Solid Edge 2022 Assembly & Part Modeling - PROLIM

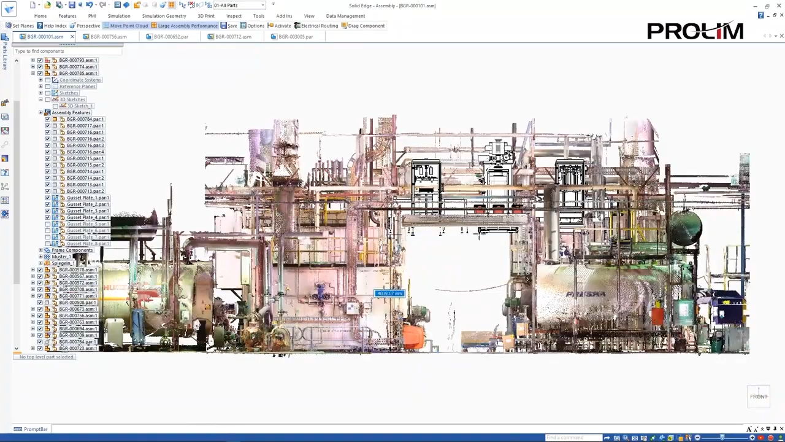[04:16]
The point cloud can easily be repositioned in relation to the solid edge model and clipping planes can be used to focus on a required area of the design. Displaying the tank and piping that feed the dosing unit we can see that its position is an ideal and needs relocating. A quick positional edit will fix this.
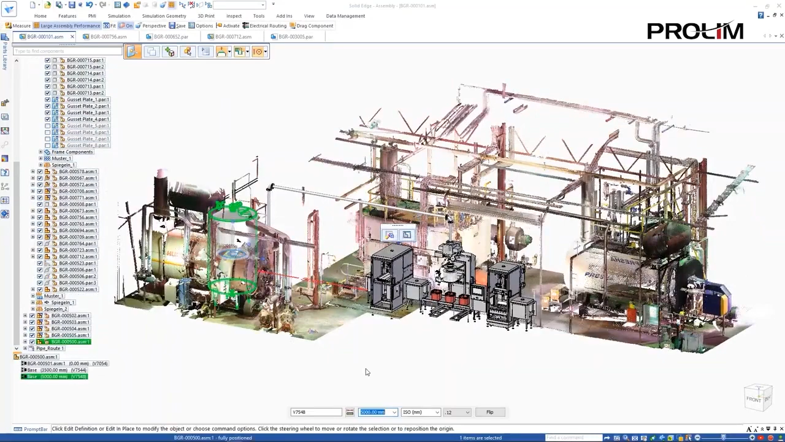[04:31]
Measurements can even be made between the model and scan geometry to ensure correct clearances. Working in partnership with our customers we've added more than 500 enhancements to our latest release.